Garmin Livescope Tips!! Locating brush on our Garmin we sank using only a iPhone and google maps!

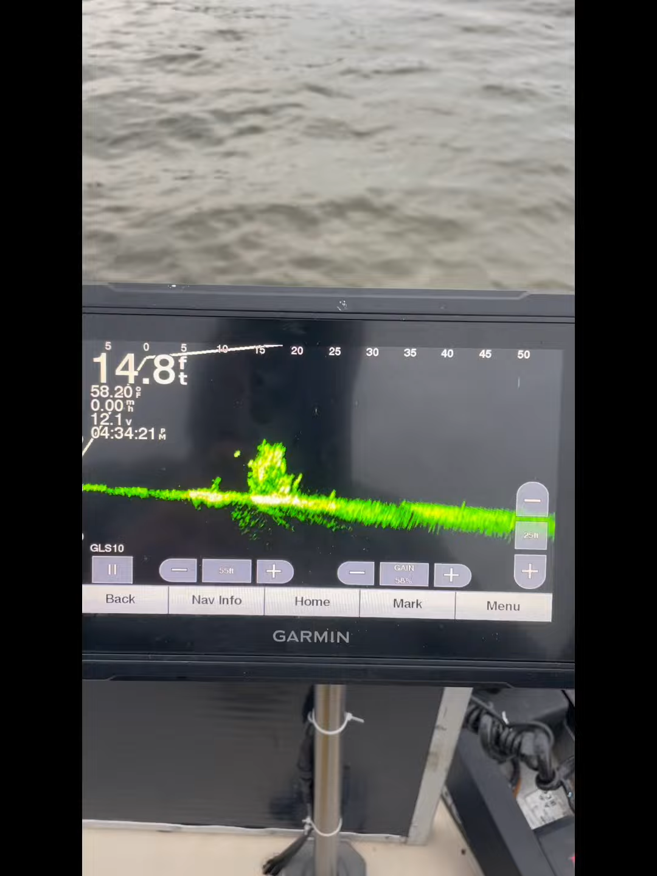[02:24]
On screen: depth 14.8 ft
we have found it all right now we're going to fine tune and
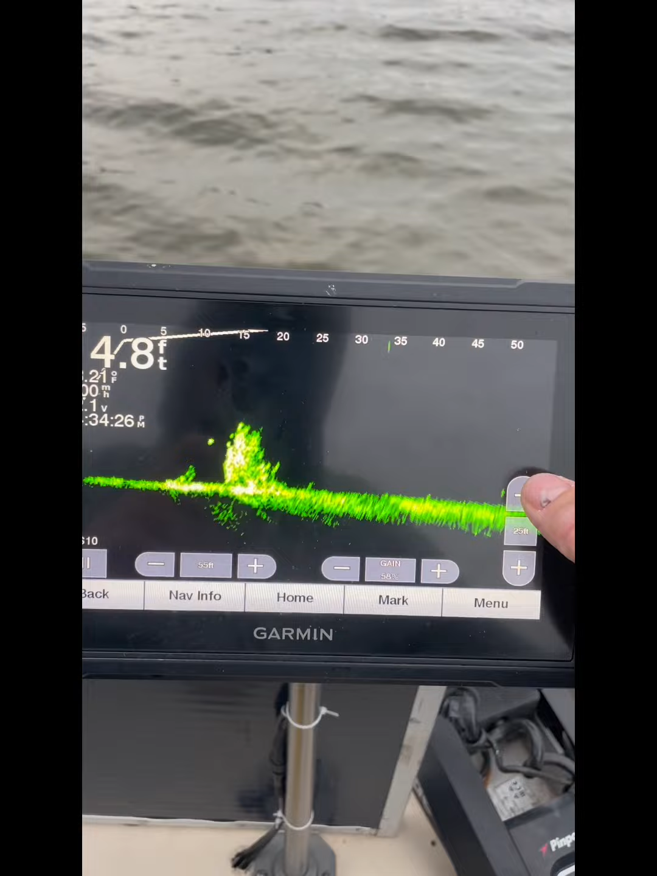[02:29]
we're going to get our screen set up to be able to fish this all right look
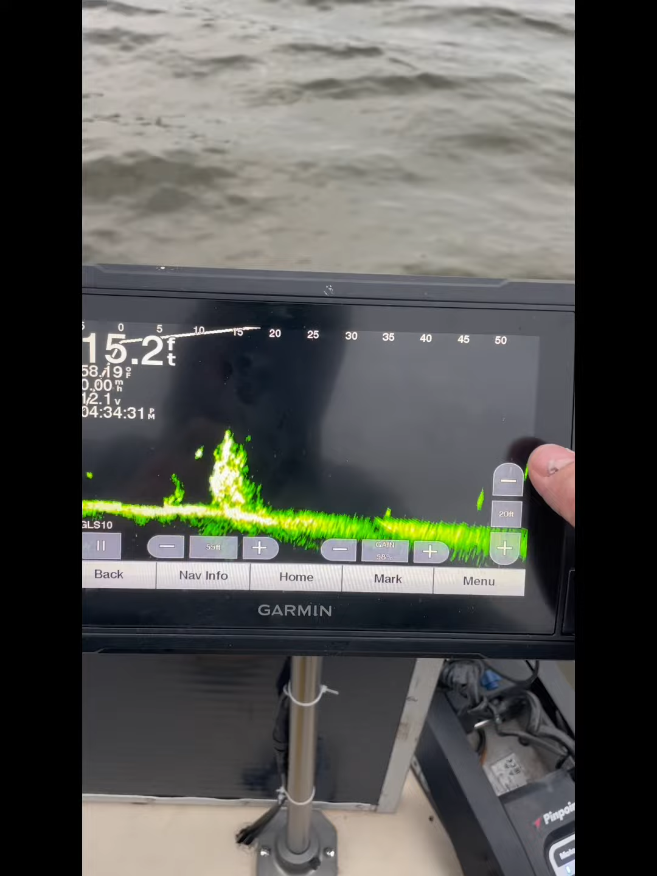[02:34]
On screen: depth 15.2 ft
i always set my screen up to about five foot deeper than it really is see we're in 15 foot of water i go to 20 foot right i can go to 15 foot
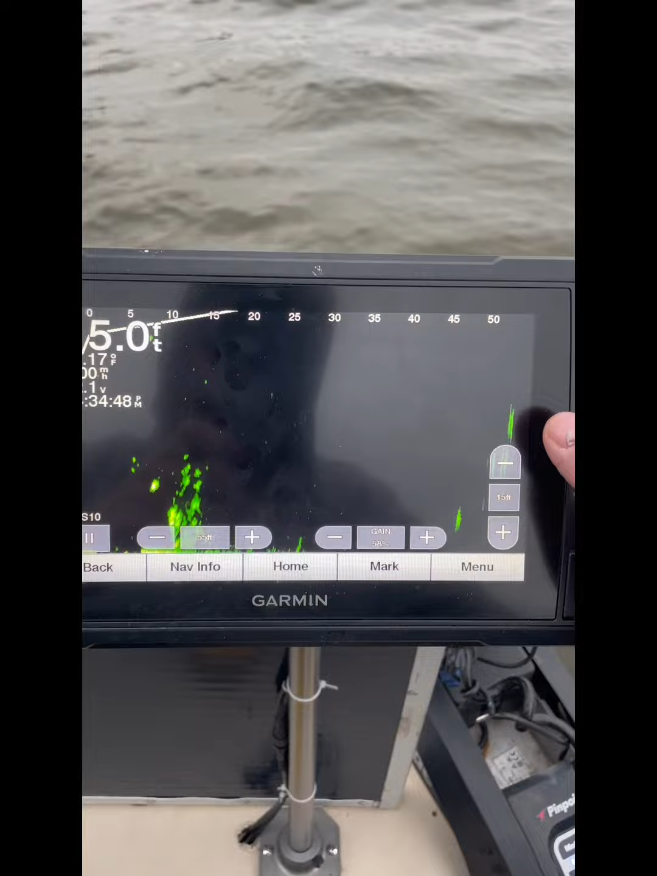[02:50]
but you really can't you you miss some things on the bottom right a lot of people fish
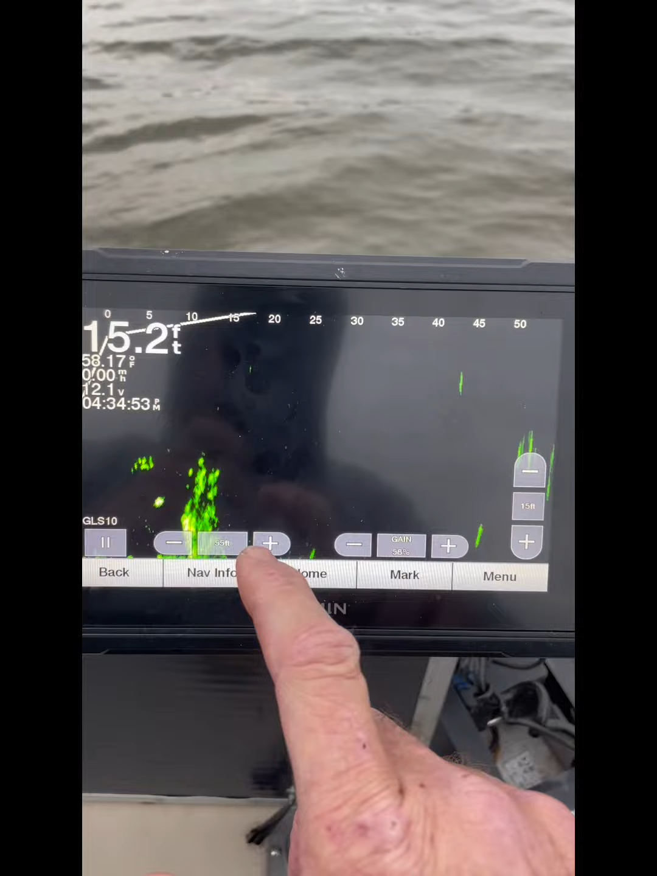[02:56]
On screen: depth 15.2 ft
this way me personally i don't like to fish that way like i say i go about
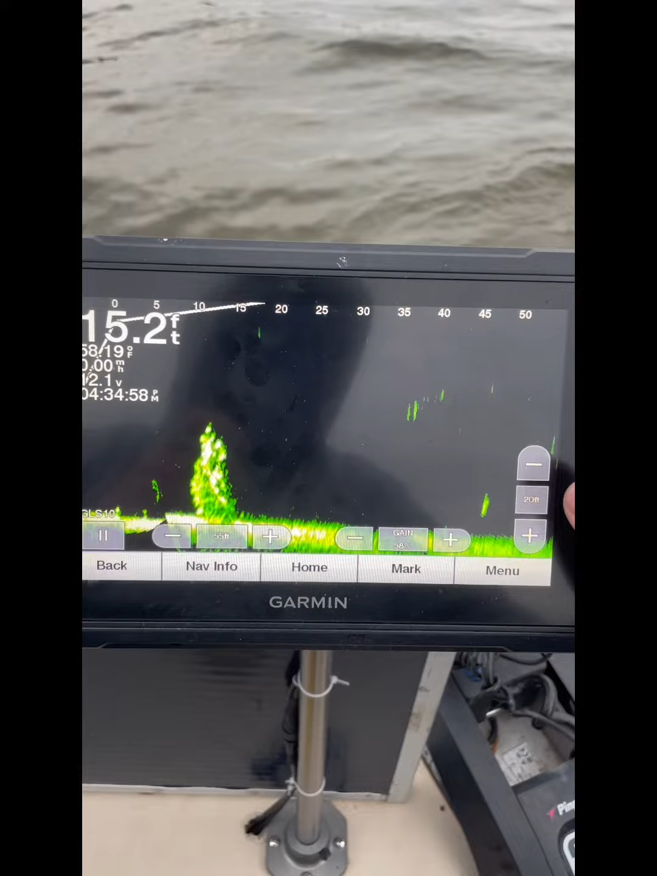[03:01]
On screen: depth 15.2 ft
five foot deeper than it really is okay now i'm gonna come over here and i'm gonna bring this sucker in close as i can all
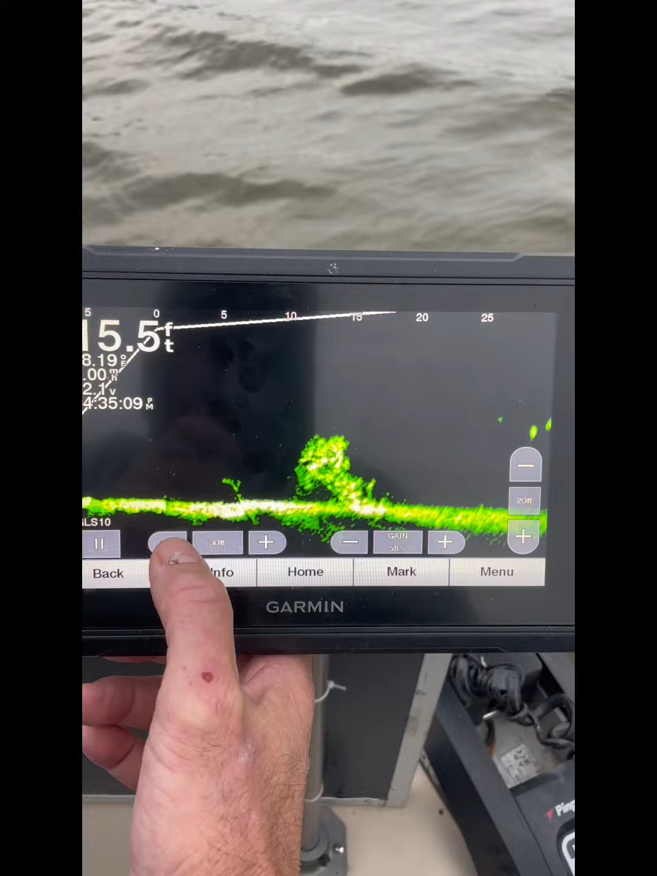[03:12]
right we're 30 foot we're 25 foot i'm gonna bring it to 20 foot y'all now look at that that is a pile that we set last week y'all that sucker got some fish on it y'all look i just wanted to take a minute because a lot of people ask me you know how a lot of people
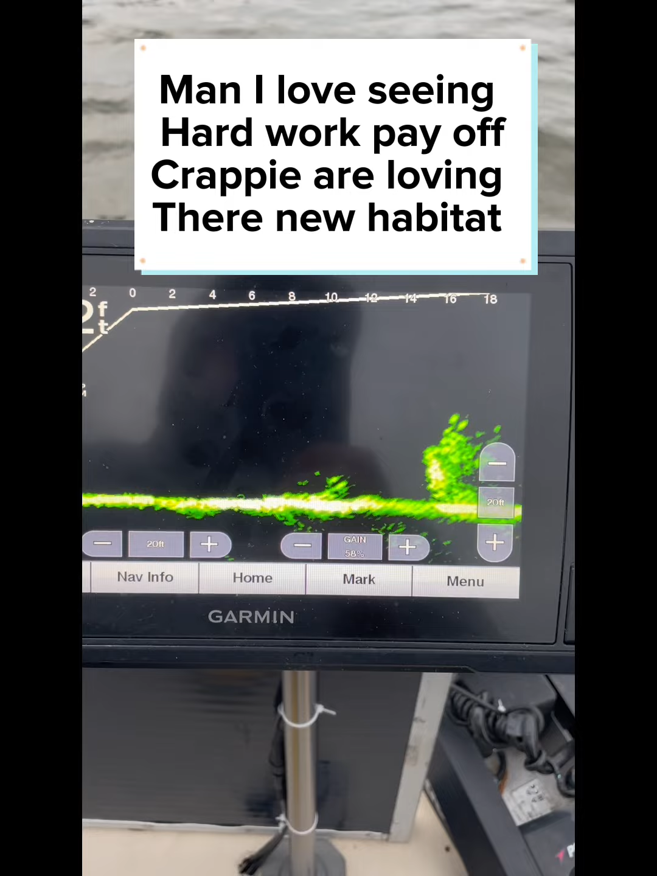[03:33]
ask for that video you know to set it with no electronics to be able to set it you know with just using google maps and then to come back you know and mark it on your units
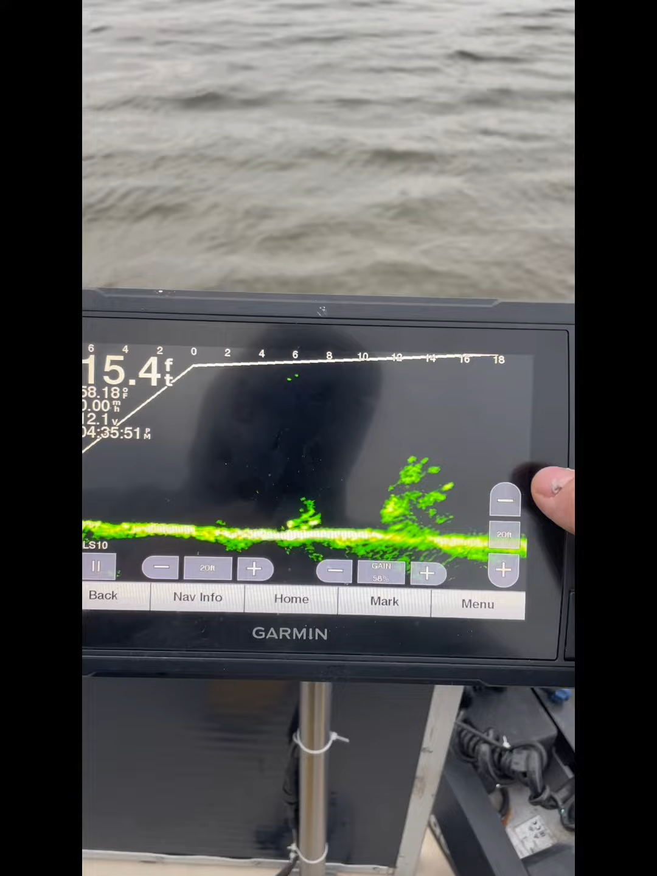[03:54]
your settings right on your live scope like i say everybody's different but i
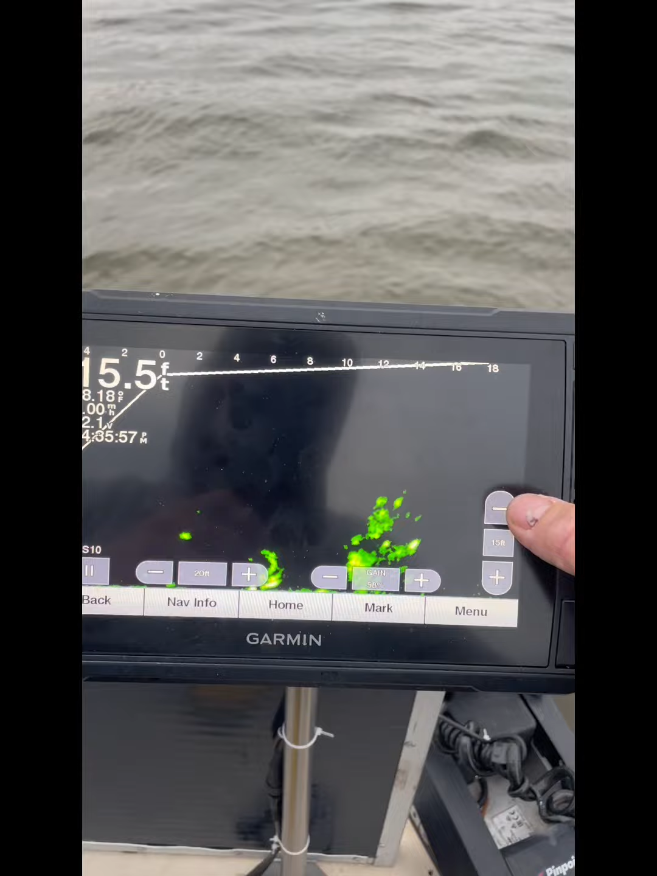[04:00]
like you know like i say on my depth you can see right there we're fishing
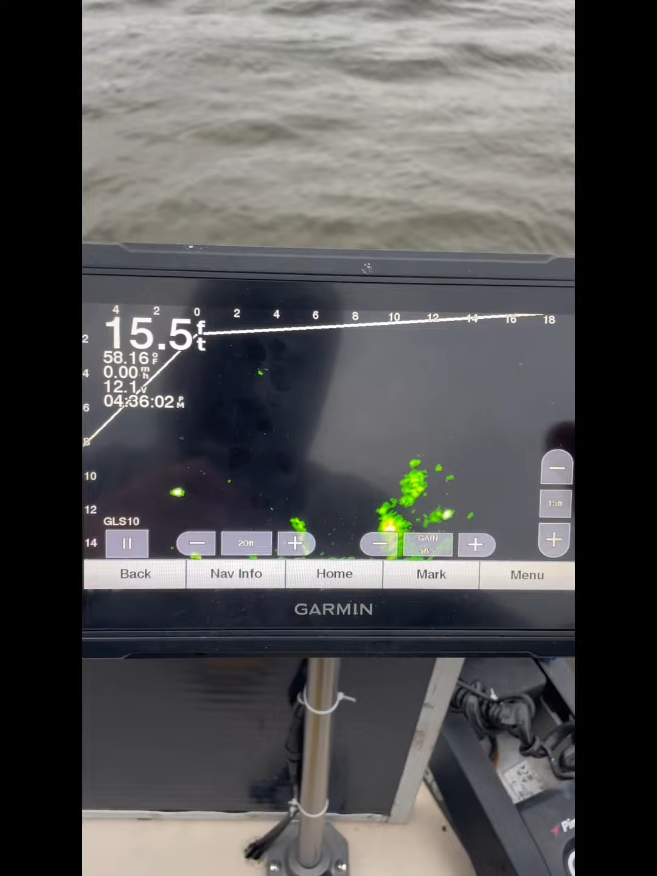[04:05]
On screen: depth 15.5 ft, water 58.16°F, speed 0.00 mph
15 15 and a half foot of water right if i set it on 15 i can't
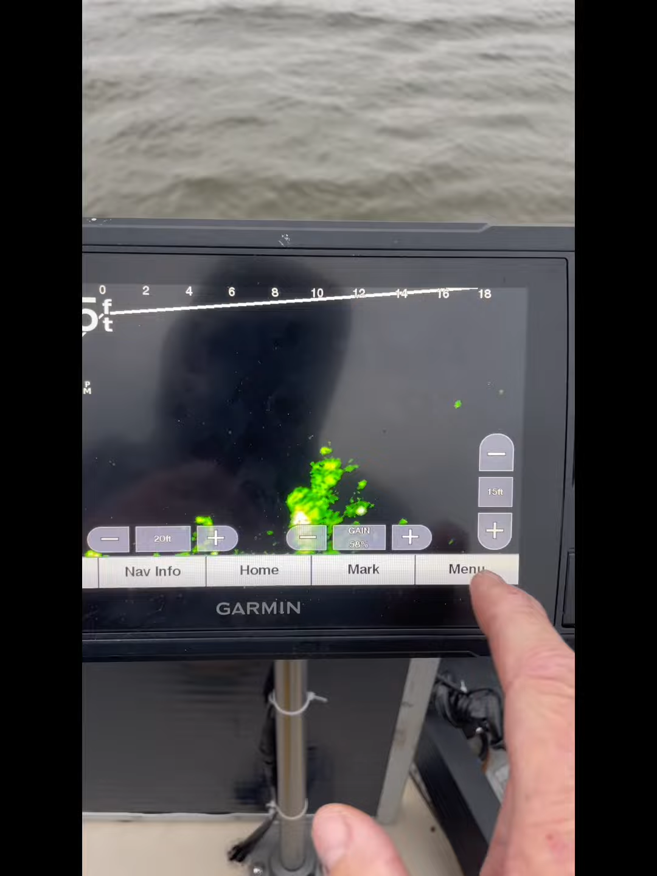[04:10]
see the bottom right all right if i set it on 20 i can
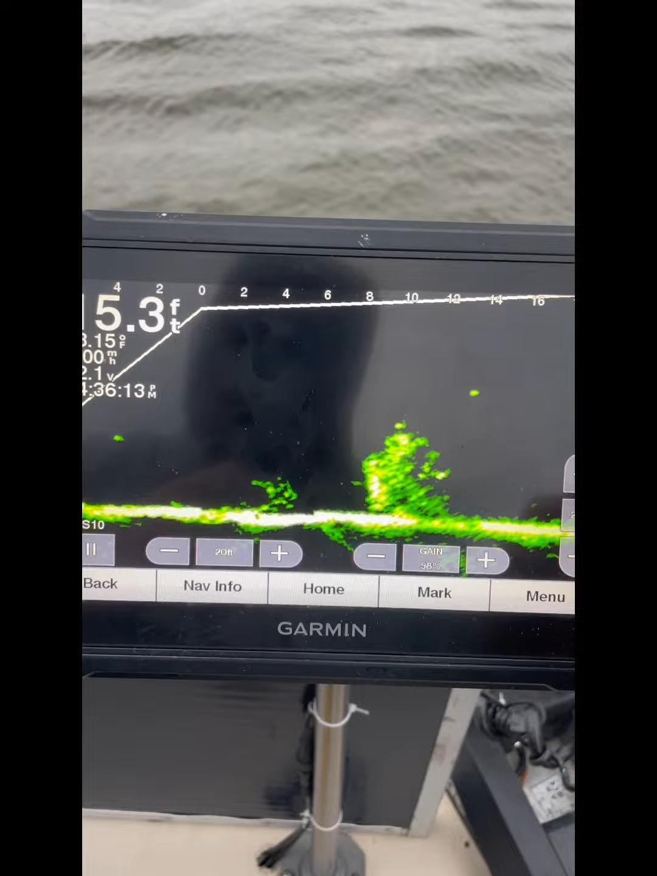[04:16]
see the bottom and everything that's going on y'all all right and you can bring it in
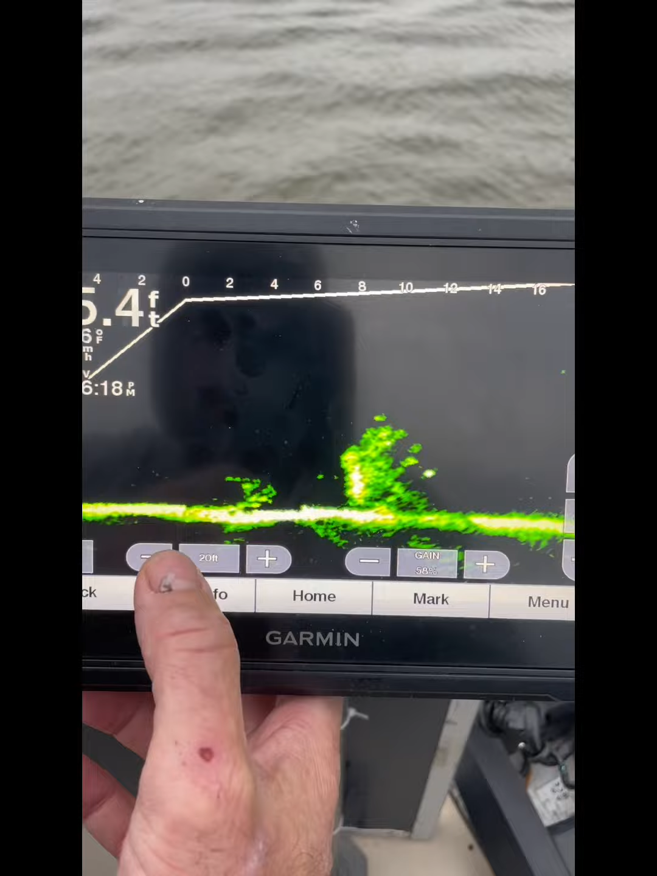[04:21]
a little further if you want to you can bring it in you know to 10 foot all right now that's going to give you a full screen you will be able to see your jig you'll be able to see your minna